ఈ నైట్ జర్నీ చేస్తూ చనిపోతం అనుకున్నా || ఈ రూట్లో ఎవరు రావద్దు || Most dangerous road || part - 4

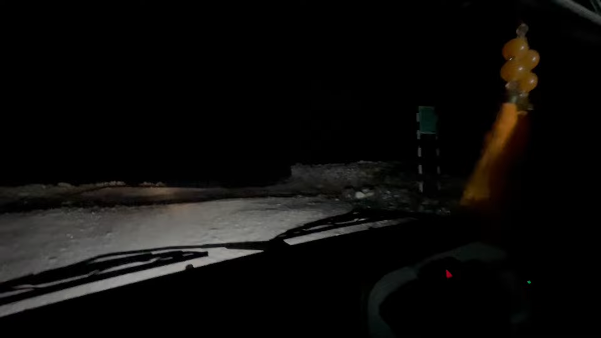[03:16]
ఎట్ట బతుకుతారో ఏమో ఇక్కడ నాకైతే కొంచెం కూడా అర్థం కావట్లేదు.
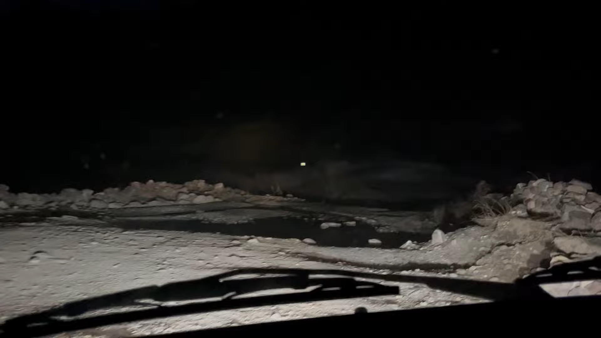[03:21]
మరి వీళ్ళకు అలవాటైంది కాబట్టి ఉండగలుగుతారు వాళ్ళకు. అప్పటి నుంచి కూడా డాంబర్ రోడ్ అయితే ఎక్కినాం. మరి ఇది ఎంత దూరం ఉంటుందో, ఎక్కడైతే ఎక్కినాం.
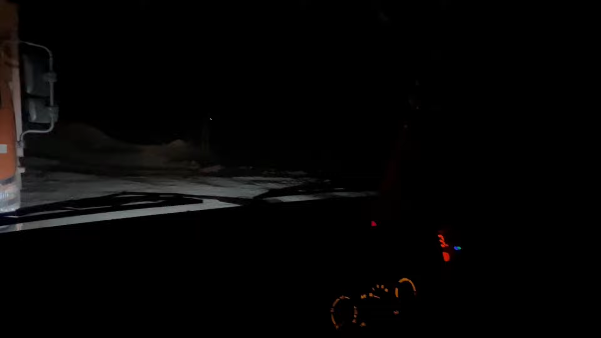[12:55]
ఇక్కడి నుంచి అయితే స్టార్ట్ కాబోతున్నాం. మనల్ని అయితే మంచిగా కలిసిరు, ఇంకొక 23 కిలోమీటర్లు ఏమున్నదంట.
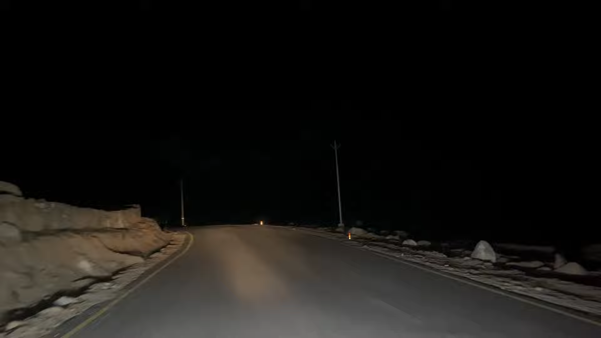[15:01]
ఇంకోటి మళ్ళా పెట్రోల్ సరిపోద్దా అన్నట్టుండే. ఇక్కడ పదవంకి అయితే ఎంటర్ అయిపోయినాం.